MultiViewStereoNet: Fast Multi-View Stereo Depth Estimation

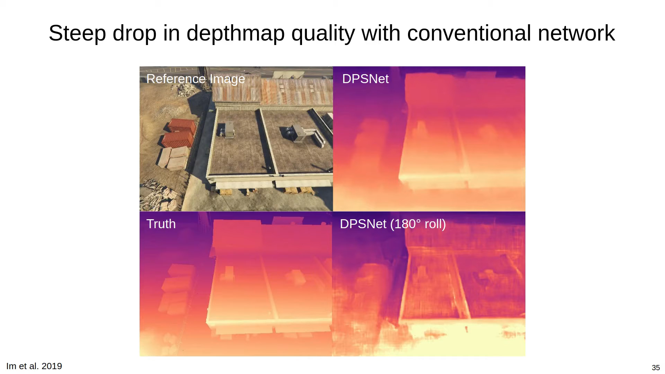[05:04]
However, rotating one of the test images by 180 degrees yields a steep drop in depth map quality. Remember, the network is given the same information in both instances, but is not able to compensate for the simple modification of the input.